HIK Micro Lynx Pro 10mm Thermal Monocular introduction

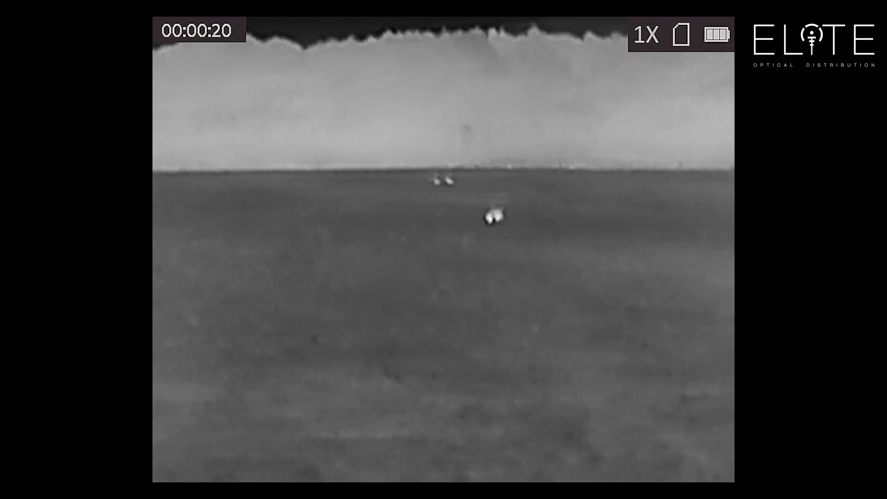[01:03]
If you're out trying to identify smaller animals like rabbits or birds,
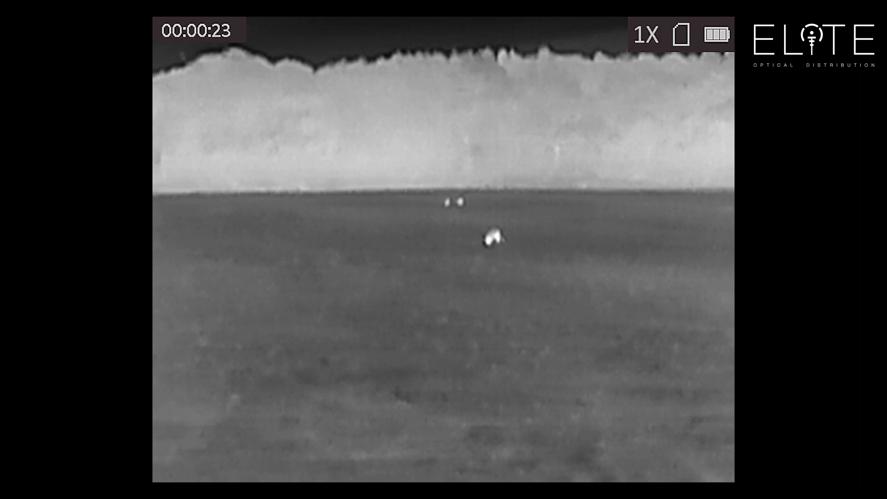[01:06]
squirrels maybe in the trees,
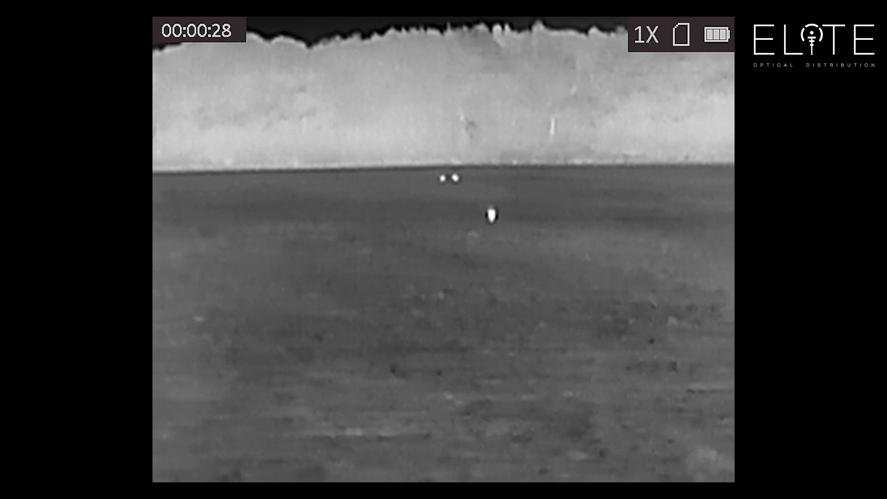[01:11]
this actually is going to offer you a really good level of performance at a price point which just wasn't possible,
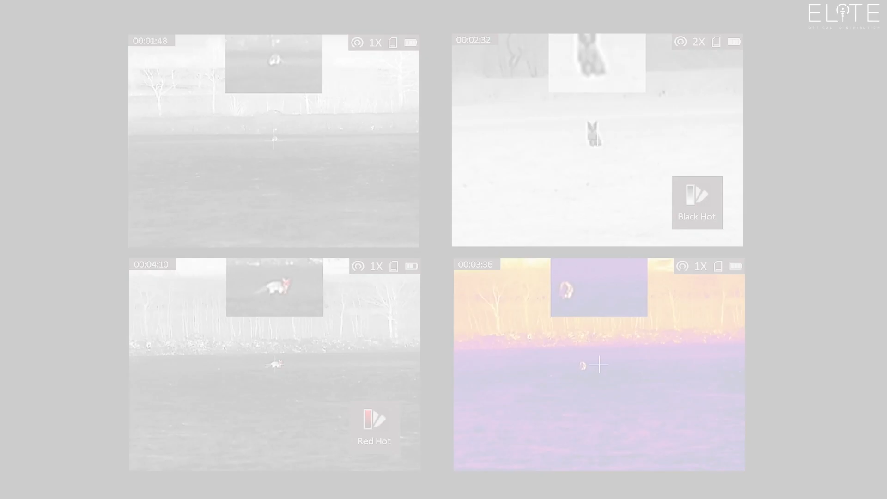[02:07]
As with all Hike Thermal products, you've got four colour palettes.
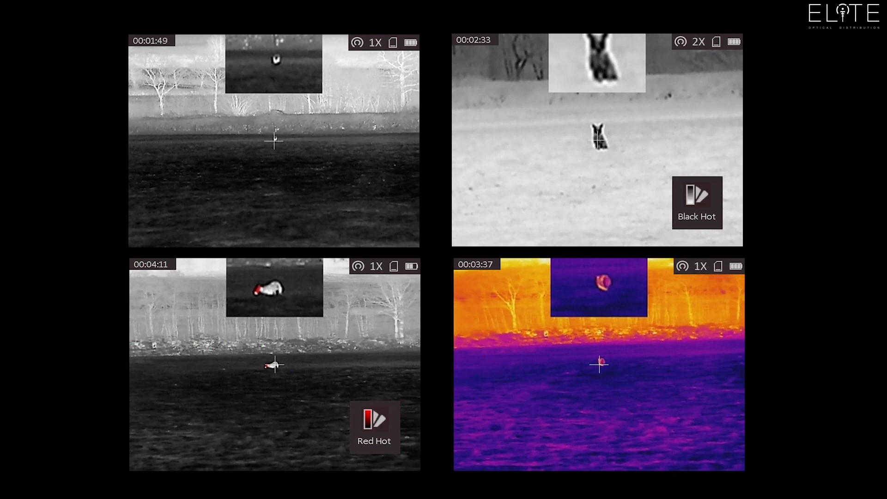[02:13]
You've got red hot, white hot, black hot, and the fusion option.
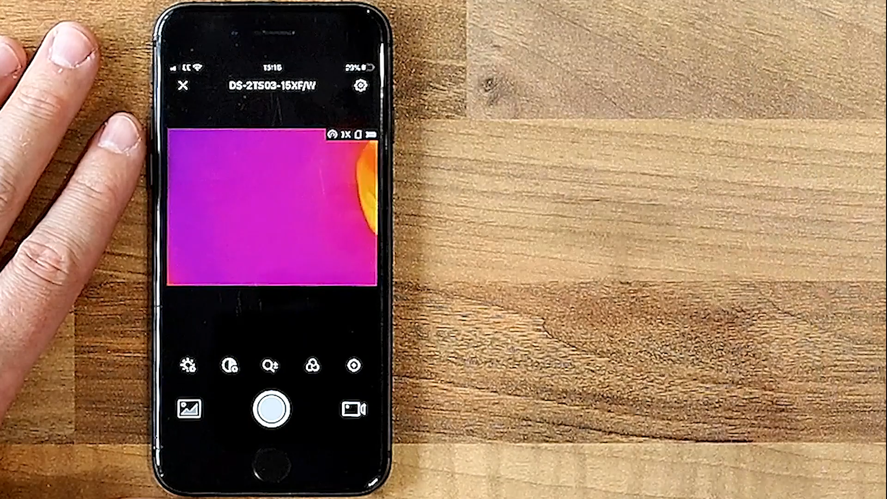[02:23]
You can stream, so if you're out shooting with a friend, he can watch what you're doing,
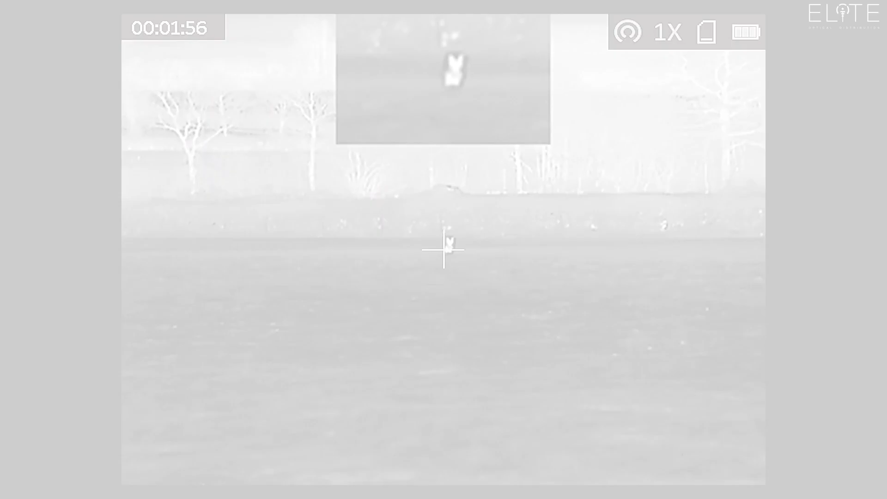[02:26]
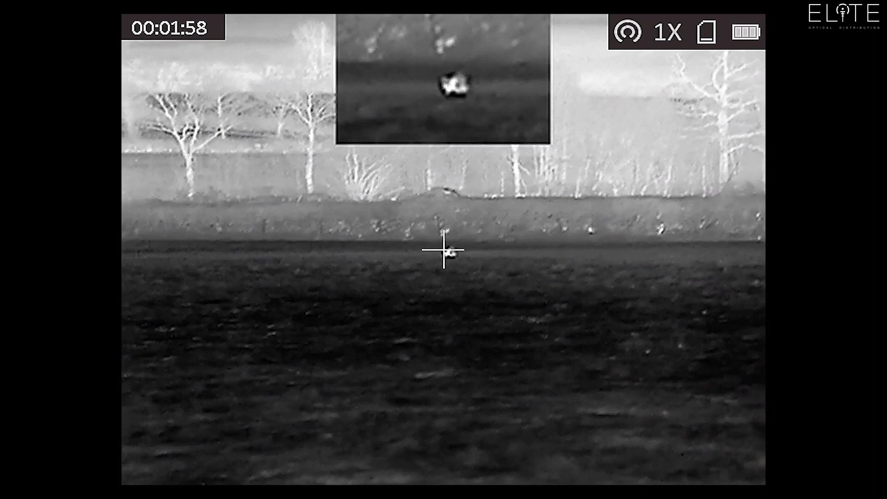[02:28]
or you can record either through the app or in the inbuilt memory on the device.
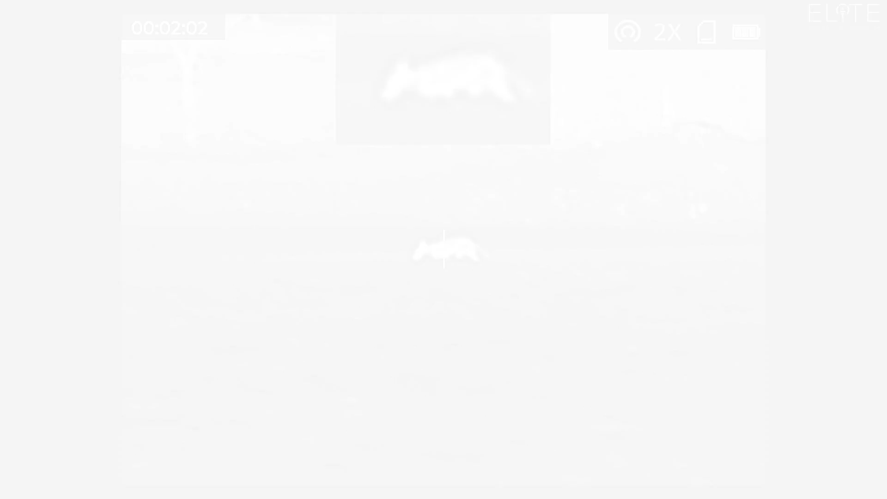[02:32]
One pinch point with this product is the 25Hz refresh rate, which is different to all the other Hike Micro monoculars, which were on a 50Hz refresh rate.
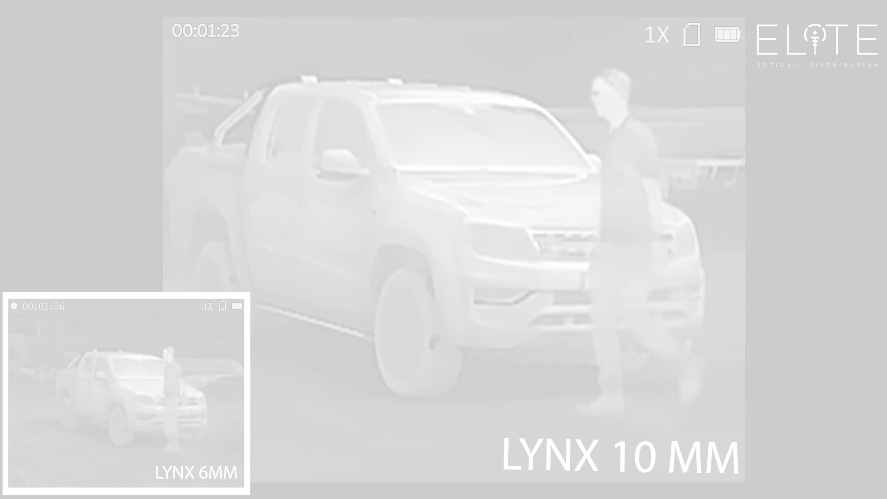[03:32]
When you compare to the LE10, you've got more magnification, and you can see that it's just picked up my reflection there.
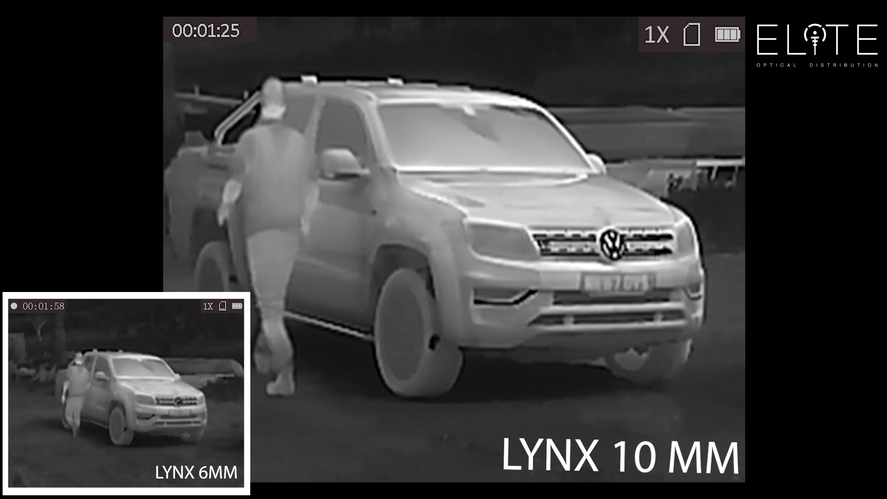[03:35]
That extra resolution in the sensor is helping to detect the detail.
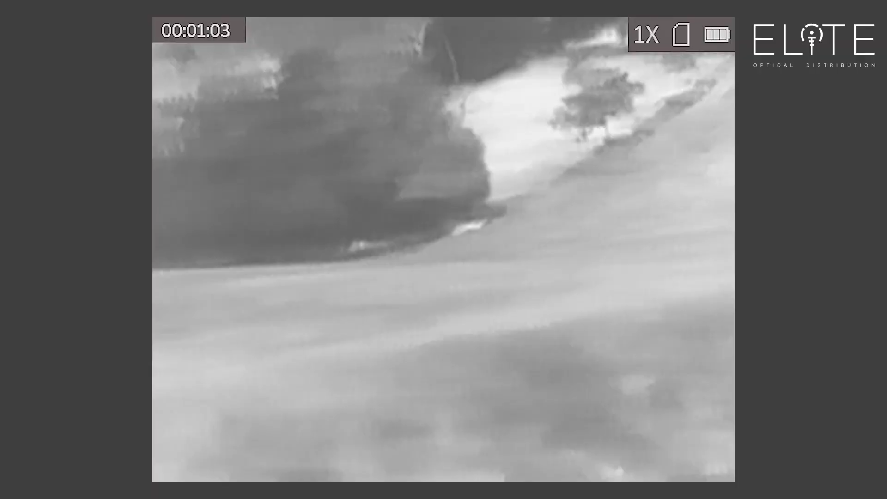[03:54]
As we switch into the thermal view,
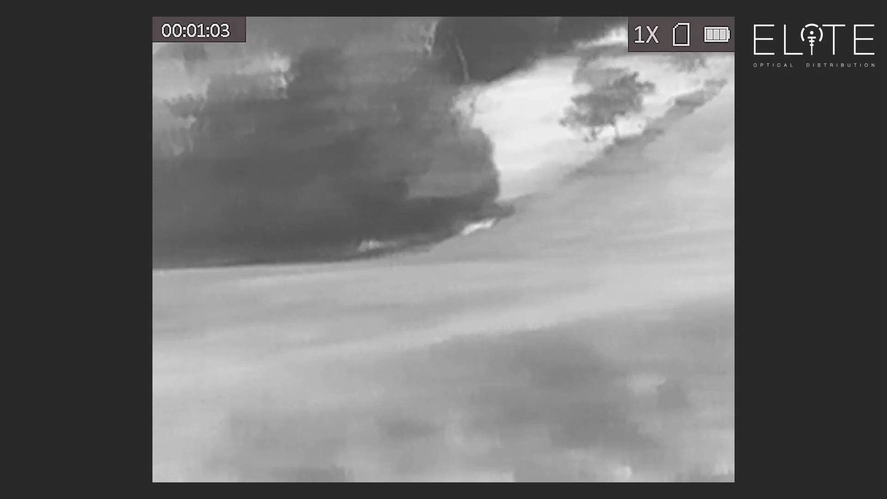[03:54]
you can see this 10mm lynx model is able to detect the detail in the trees.
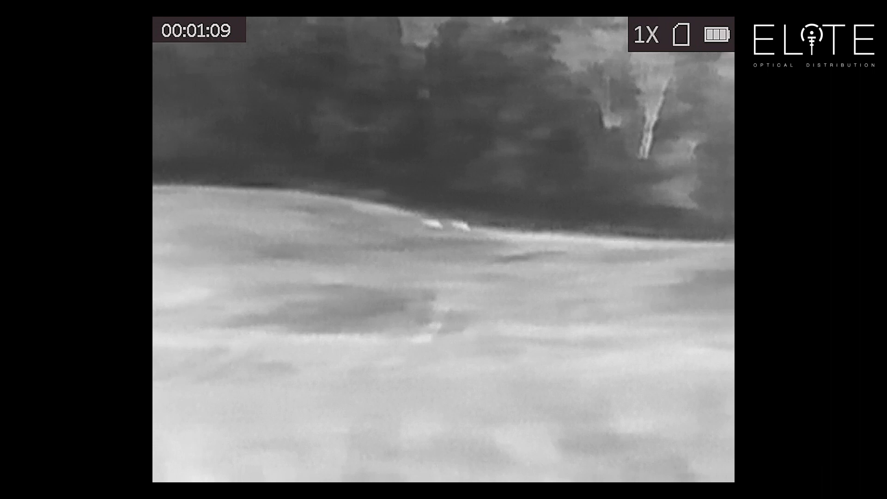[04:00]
You can clearly see those animals, and I'm pretty sure you could identify them even at this long distance.